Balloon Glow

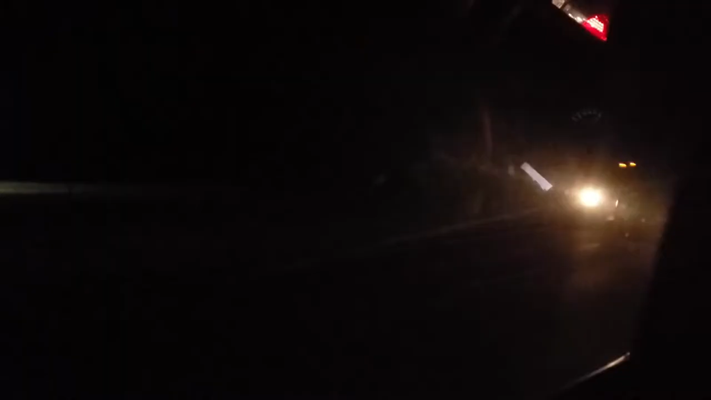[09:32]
So traffic here is free-flowing apparently. Yep, but... How long have we just been sitting here? At least 10 minutes. Oh wait, we're moving! We're moving! Yeah. No, we're not. Yes, we are. No, we're not. Look, see, we're still. It's just an illusion. It's 10:30. Your eyes are lying to you, Trevor. It's crazy. This many cars are going this way. It's 10:22 at night, and we're still trying to get home.